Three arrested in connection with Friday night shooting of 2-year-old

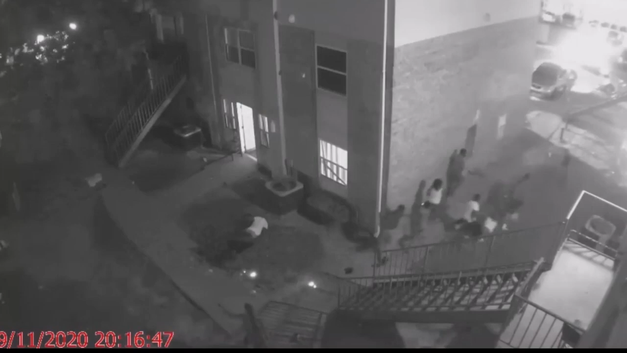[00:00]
This was the scene Friday night at the Clear Horizon Apartments. Shreveport police say after hearing random gunshots, these men began shooting, not knowing who or what they were even firing toward.
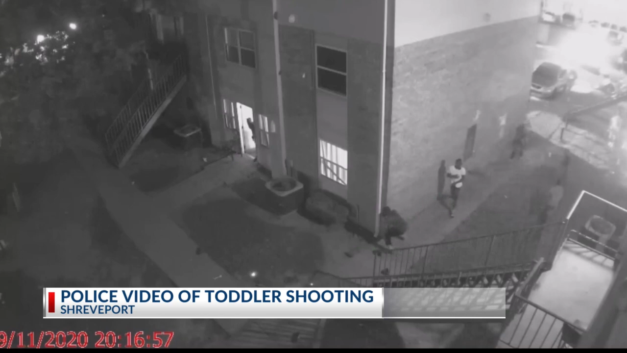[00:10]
It resulted in a 2-year-old child being shot.